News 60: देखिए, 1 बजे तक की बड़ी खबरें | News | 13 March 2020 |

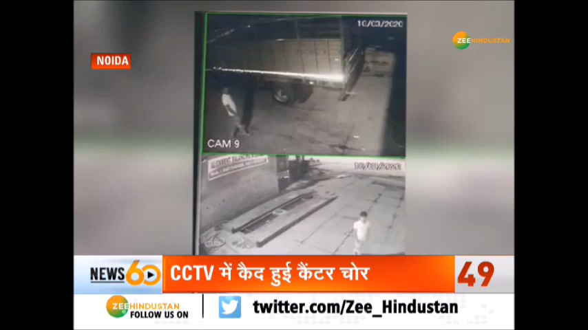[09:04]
मौटा में एक कैंटर का CCTV फुटेज सामने आया है, स्विप गाड़ी से उतरे चोर वाटर प्लान में ख़ड़े कैंटर को चुरा कर ले गए, चोरी की वारदात प्लान पर लगे कैमरे में रिकॉर्ड हो गई